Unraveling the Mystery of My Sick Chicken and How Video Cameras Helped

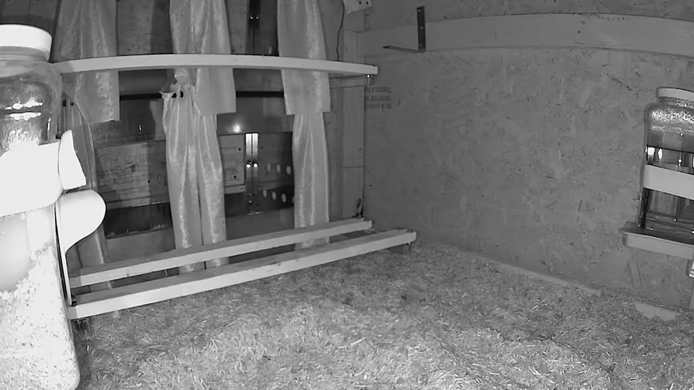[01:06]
Or there's a mouse in the hen house. Beginning of December, I happen to do one of my regular head counts at roosting time via camera. And what I noticed is what appeared to be poop on Lil's vent feathers.
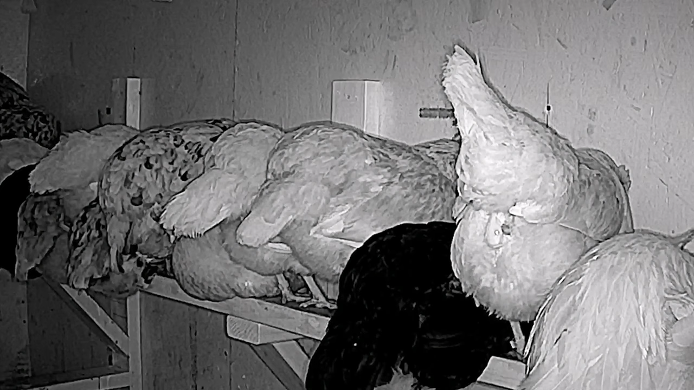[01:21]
It was fairly soon after they went to roost, so I decided to go out and clean it off so that it wouldn't be stuck on her feathers all night long.
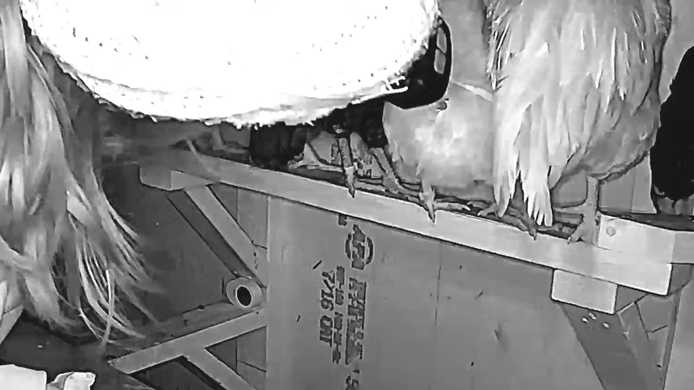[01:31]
But as soon as I got out there, I noticed that it wasn't poop. It was an eggshell. And the first thought that ran through my head was she had a prolapsed vent.
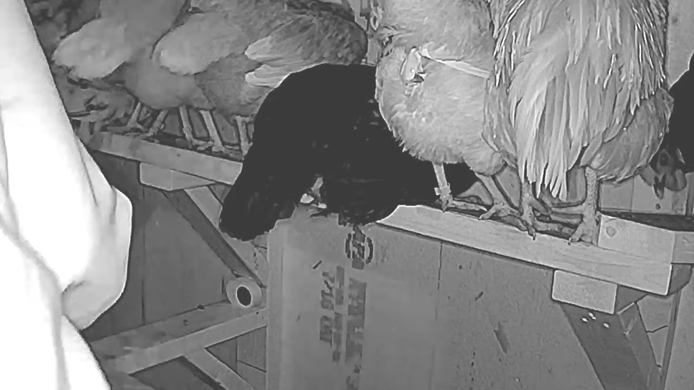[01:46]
Before I could look back at the footage, I immediately brought her inside and cleaned her up and put her in the isolation cage that I have set up so I could give her some electrolytes and extra calcium and also that I could monitor her.